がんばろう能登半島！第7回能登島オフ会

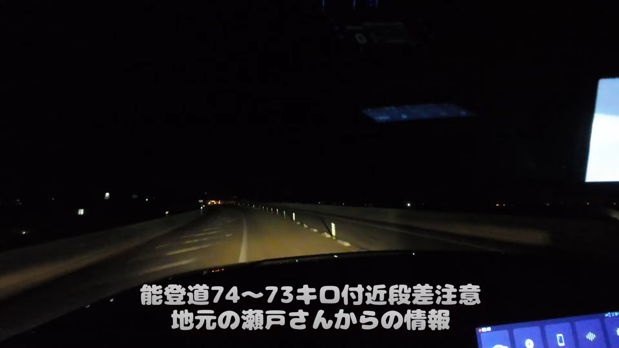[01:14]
音度74ぐらいになったらちょっと速度を落として気をつけて、ちょうど2車線から1車線に絞り込んだあたりとか、ここら辺か。段差注意って書いてあるね。段差注意。これ。 段差注意。 あ、これ。 おお、ここが今の。 まあ。 なってたなってた。 100キロで撮ったらちょっと危ないけどね。 段差なんてここまであるね。あ、これか。 な、うん。 おお。
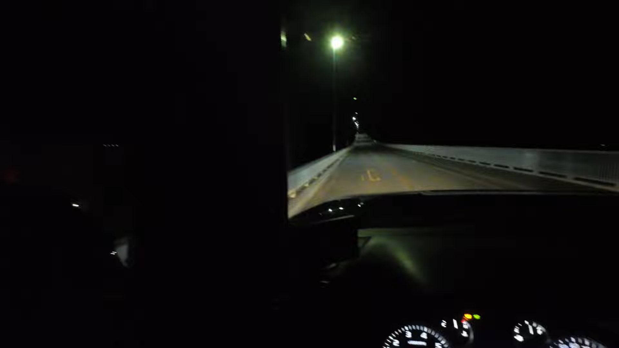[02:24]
怖かった、今ちょっと。 ねえ。
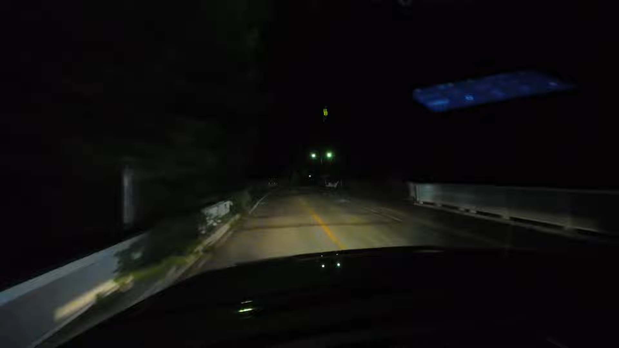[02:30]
フェンスが倒れてるね。出てない。あ、ここ舗装し直したのね。